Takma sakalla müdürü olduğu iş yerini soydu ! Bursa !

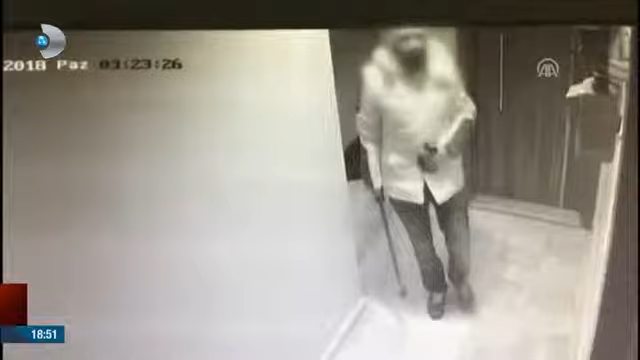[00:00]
Takma sakal taktı, kameraları etkisiz hale getirdi, soygun yaptı. Soyduğu yer, müdürü olduğu iş yeriydi.